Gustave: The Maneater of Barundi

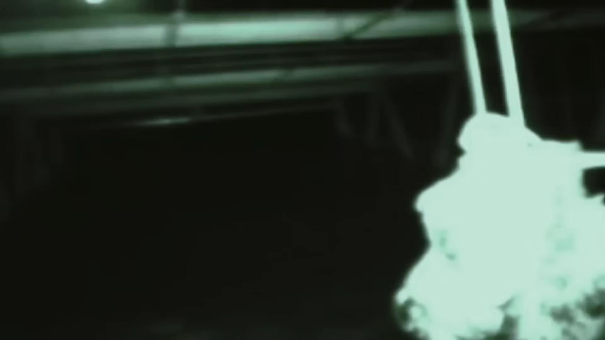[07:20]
The first night you can see that a crocodile does in fact come in front of the cage you can see the glow of the eye shine but nothing ever goes into this trap.
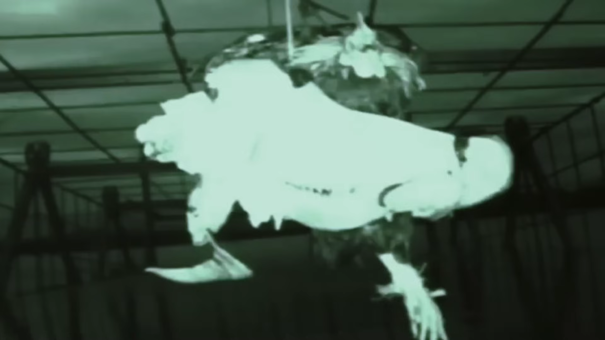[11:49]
over the next few days you can definitely see that there's crocodiles that come by and check it out but no crocodiles ever go in eventually they were getting desperate there was only about a week left and they decided to use a live goat once
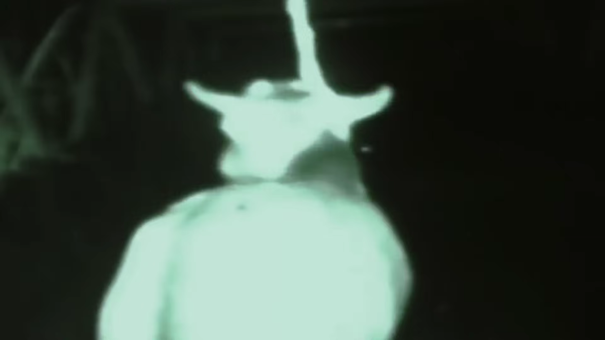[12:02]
again the goat attracted some crocodiles in you can
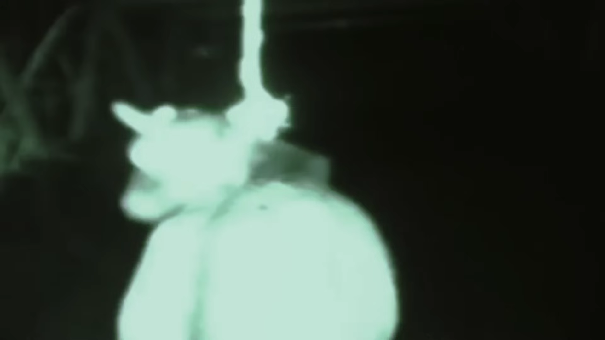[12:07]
see the eyes shine but no crocodile ever went into the trap fully these crocs are just too smart or this trap is just too obvious like but then one night a big storm
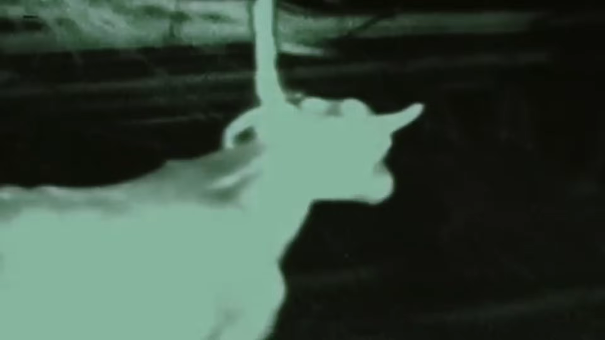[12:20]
goes by and the goat is in this trap